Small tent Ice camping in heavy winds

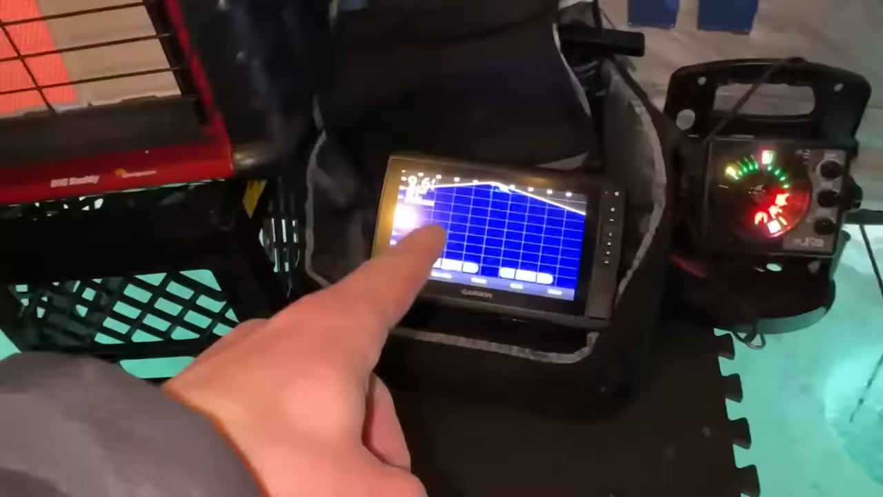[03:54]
This one's not working very well right now, so we'll see if I actually end up using that one. It's a lot of fun, but if it doesn't work, it doesn't work.